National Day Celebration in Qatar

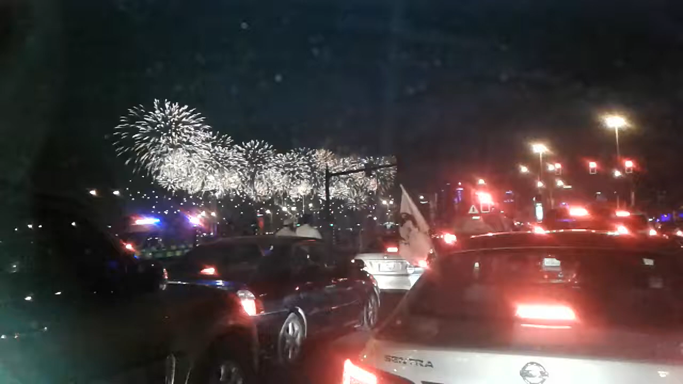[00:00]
Very nice. Hello. Amazing. Sus, lapit ang takig duol kayo, tano. Wow, wow. Tika rin may mic like this.